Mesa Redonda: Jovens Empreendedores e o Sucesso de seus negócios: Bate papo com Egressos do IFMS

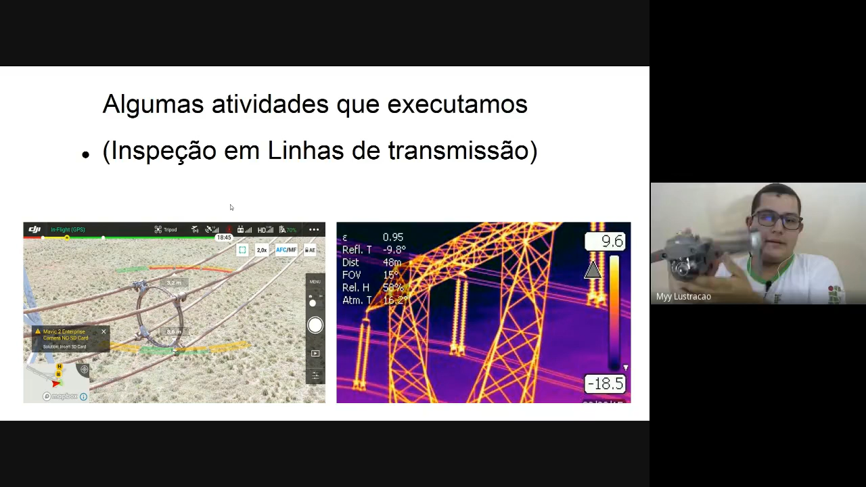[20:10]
nesse que eu tenho em mãos aqui, gera hoje em dia, por exemplo, para fotografia em 12 megapixels, 20 megapixels, e filmagem em 4K, dá para ter um nível de detalhamento muito grande do que a gente quer observar quando a gente está fazendo esse tipo de serviço. À esquerda é uma imagem que eu fiz de um print que eu tirei da tela do meu dispositivo durante uma inspeção de rotina numa linha de São Paulo, aqui do São Paulo. E na direita é uma imagem termográfica, onde a gente consegue observar, é um tipo de inspeção que a gente consegue identificar pontos de aquecimento na linha.
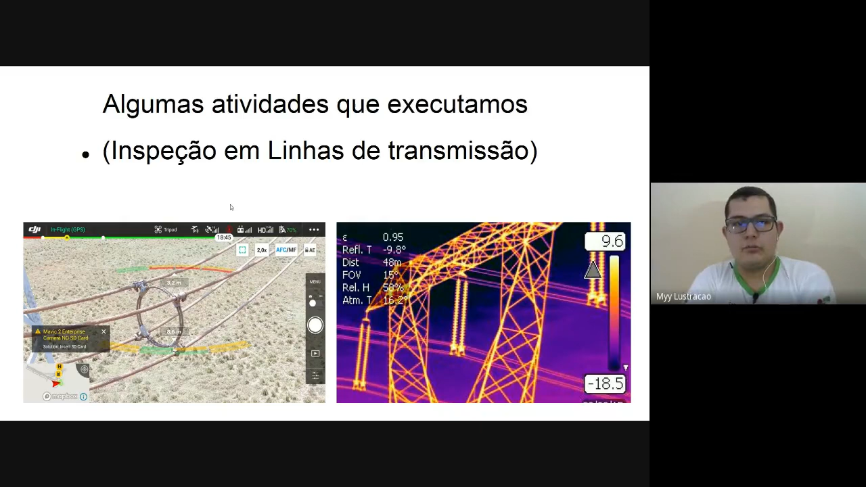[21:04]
uma conexão ruim, a gente tem um ponto de aquecimento. E tem drone já equipado com esse tipo de sensor. Mais para frente eu vou estar falando um pouco sobre os sensores que são possíveis de se ter nesse tipo de equipamento. Pode avançar o slide. Outra atividade que eu executo é o acompanhamento de obras.
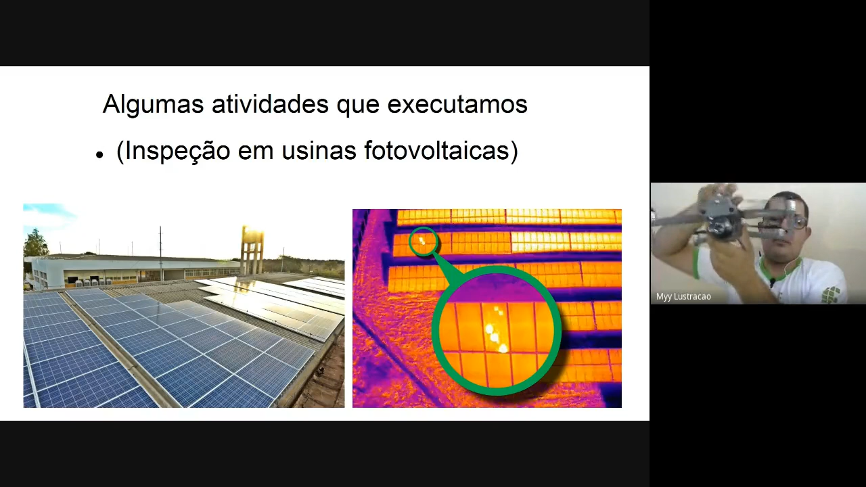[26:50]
Na verdade, esse aceso aí são imagens infravermelho, imagens termográficas que tem uma câmera que acompanha esse drone. E é um drone desse daqui, ó, que acompanha, ele vem com a câmera termográfica e uma câmera visual, onde você consegue identificar esses pontos de aquecimento e gerar laudos para o seu cliente. Esse cliente pode ser uma residência ou um grande centro gerador. Tem se utilizado muito dessa tecnologia para identificar esse tipo de falha em grandes parques de geração solar. Por conta da extensão, que é muito grande, é um desafio muito grande, enorme para se fazer na manutenção preventiva, né, dessas usinas.